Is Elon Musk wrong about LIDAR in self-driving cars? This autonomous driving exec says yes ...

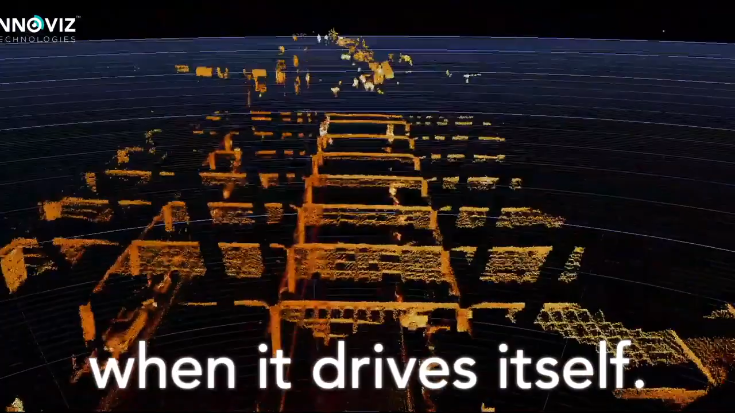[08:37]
You know, a camera is mostly relying on the fact that you are able to train the system to identify what it is in order to interact with it.
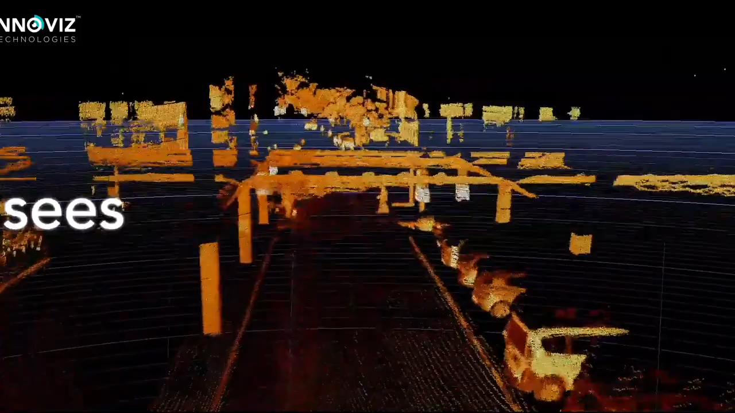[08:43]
A LiDAR is actually a physical sensor. You send a pulse of light and you measure a reflection,
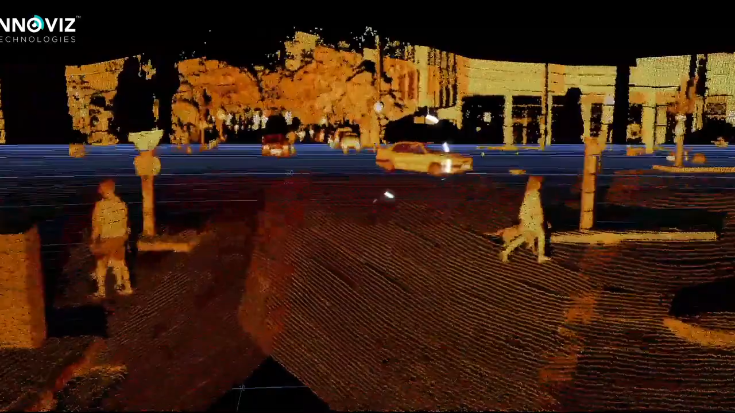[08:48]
a light reflection from an object so you basically can see it.
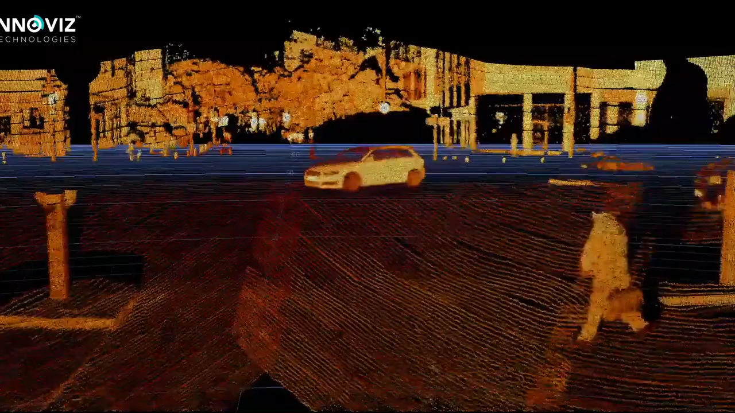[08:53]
So, you know where it is, you know what's the size of it. Even if you don't exactly know what it is,
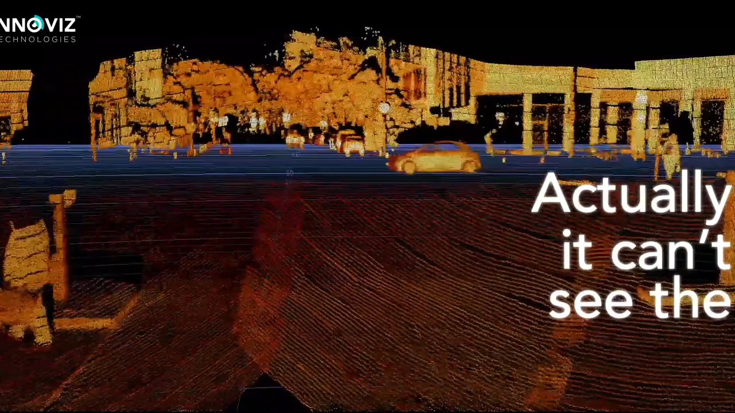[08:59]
I will talk about the example of a person pushing a piano into the road. That might happen, right?